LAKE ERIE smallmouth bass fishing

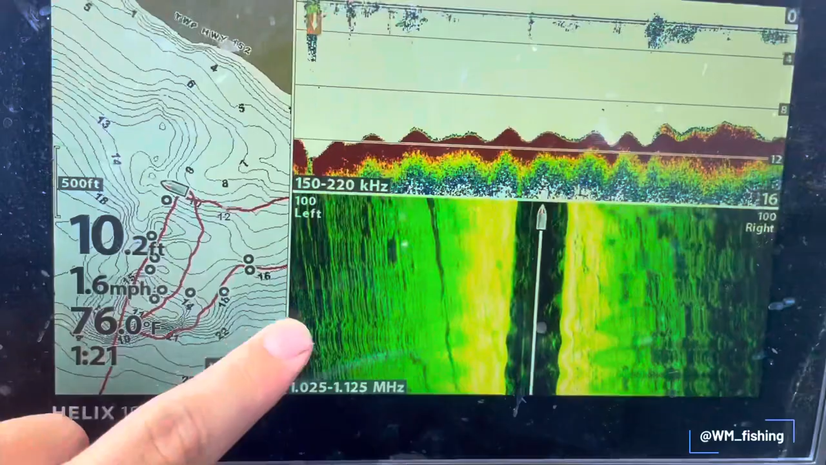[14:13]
On screen: depth 10.2 ft, water 76.0°F, speed 1.6 mph
Nice point here, right here on the maps. It's got a nice shoal on the end of it. It's an area that I've already caught fish before, but I've never really took the time to really expand on this area. And as you can see, I've already zigzagged
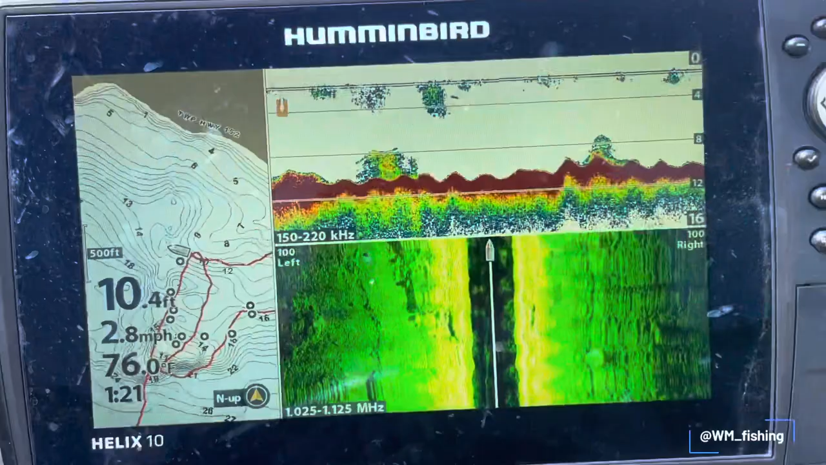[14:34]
On screen: depth 10.4 ft, speed 2.8 mph
back and forth across this flat here. And most of these waypoints are isolated boulders or
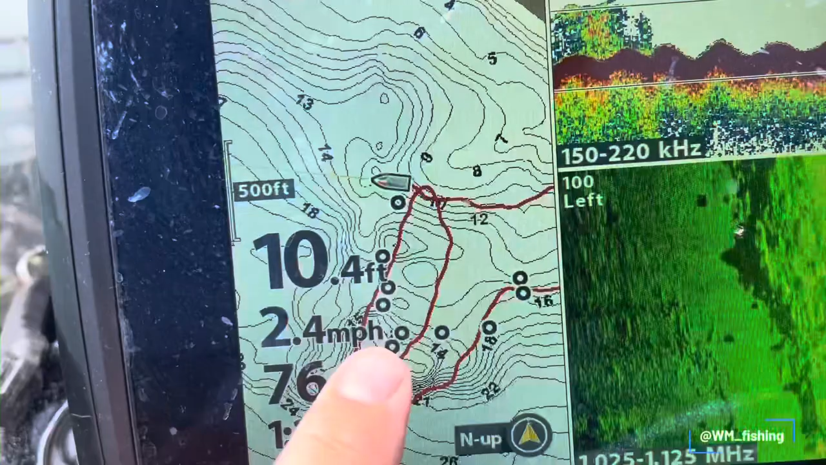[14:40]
On screen: depth 10.4 ft, speed 2.4 mph
transition points,
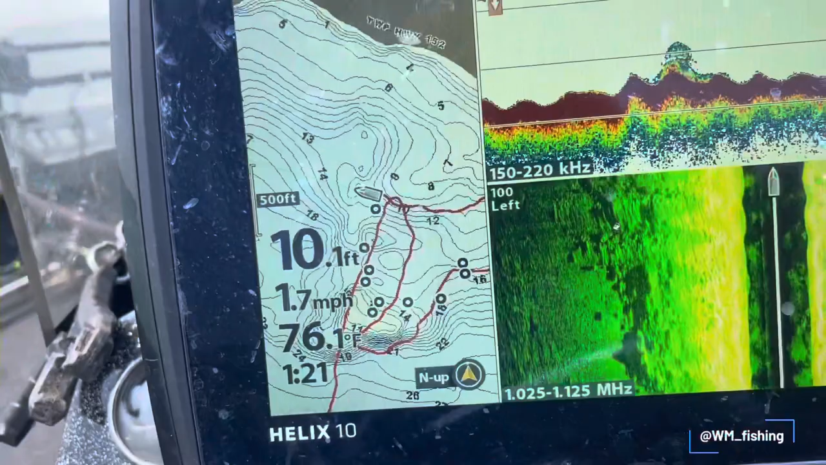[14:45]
On screen: depth 10.1 ft, water 76.1°F, speed 1.7 mph
single boulders, you know,
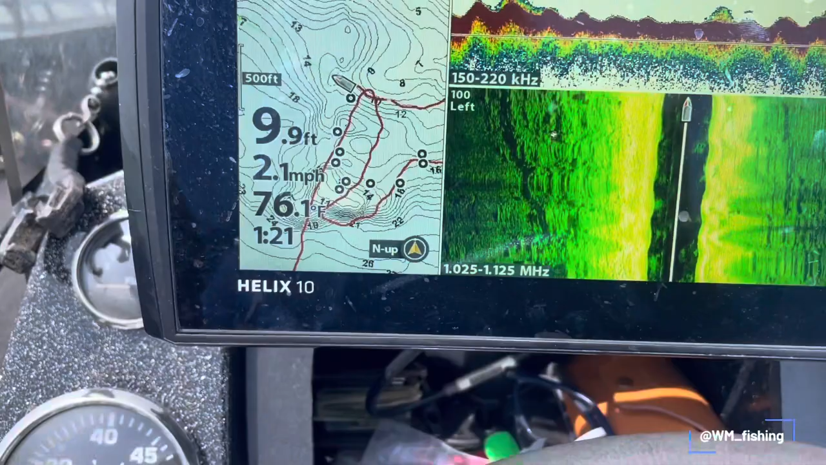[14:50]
On screen: depth 9.9 ft, water 76.1°F, speed 2.1 mph
or transition points from sand to rock, or most of them are boulders, but
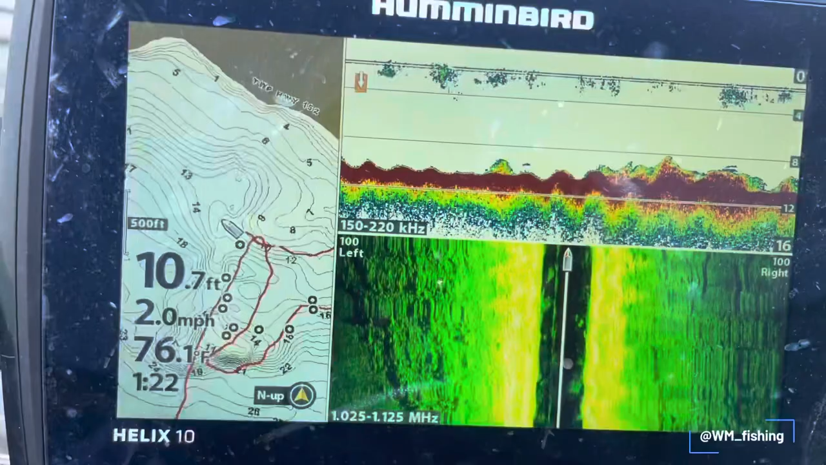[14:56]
On screen: depth 10.7 ft, speed 2.0 mph
I just wanted to show you guys kind of how I break down and what I'm looking for.
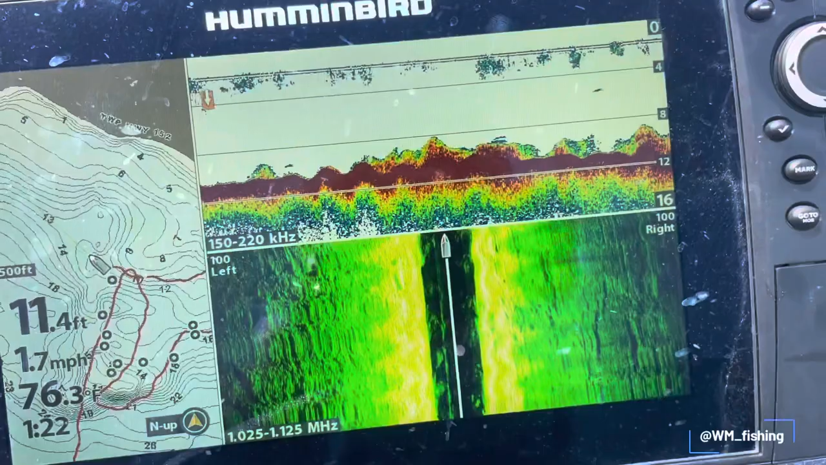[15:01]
On screen: depth 11.4 ft, speed 1.7 mph
Let's see here.
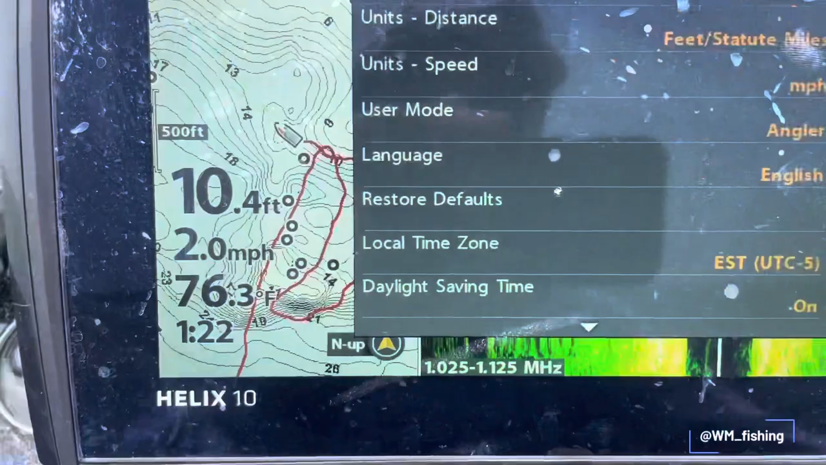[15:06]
On screen: depth 10.4 ft, water 76.3°F, speed 2.0 mph
Here
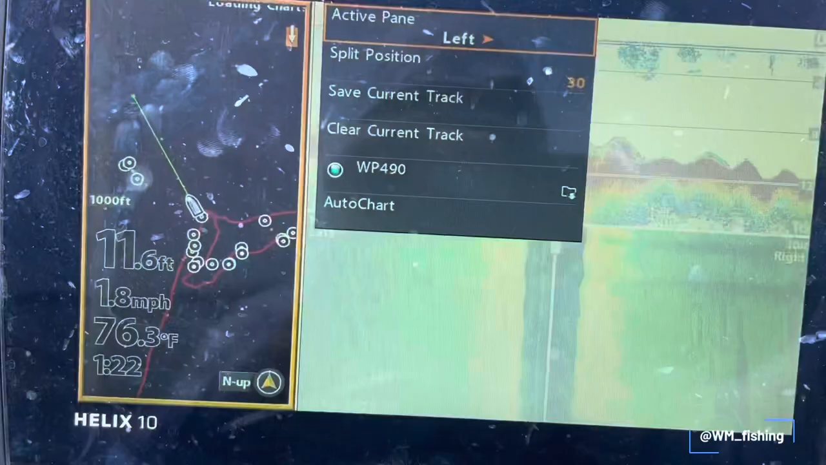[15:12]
On screen: depth 11.6 ft, water 76.3°F, speed 1.8 mph
here you can see a lot closer on